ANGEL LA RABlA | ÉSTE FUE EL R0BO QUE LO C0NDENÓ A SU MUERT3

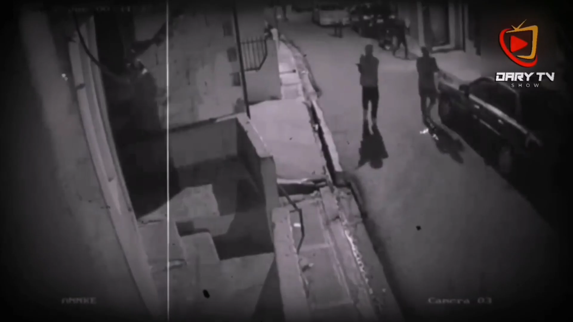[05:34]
Estos, mediante una persecución a tiros, dieron de baja a Ángel.